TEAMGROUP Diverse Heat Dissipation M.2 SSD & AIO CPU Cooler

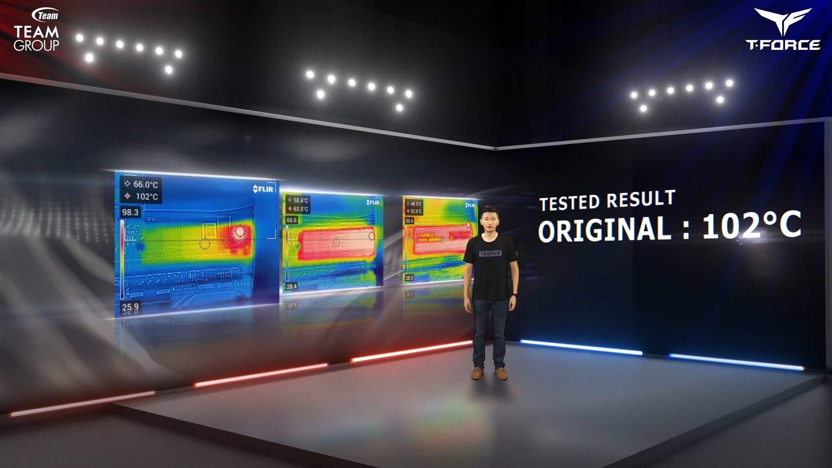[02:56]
From the picture, we can see that external temperature without cooling fan is around 102 degrees Celsius.
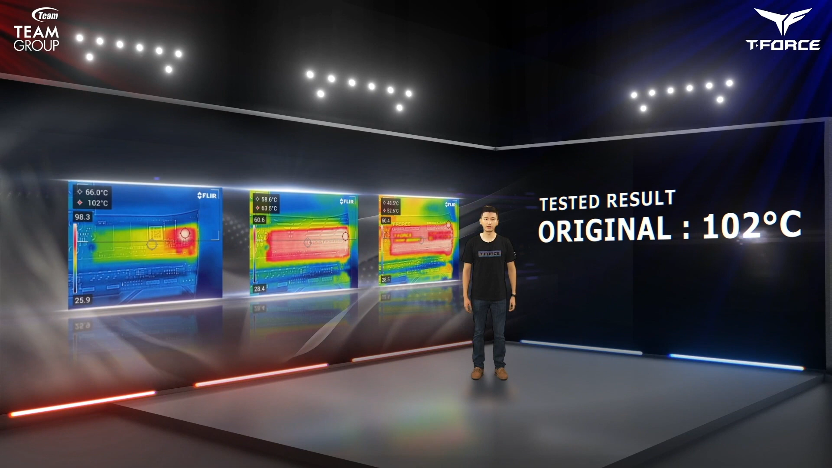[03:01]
The first generation of aluminum cooling fan can reduce temperature to 63.5 degrees Celsius, while the latest aluminum cooling fan reduced temperature straight to 52.6 degrees Celsius. That's really dope. I'm sure it puts a lot of people at ease just by knowing how effective Cordy Aluminum is at removing heat.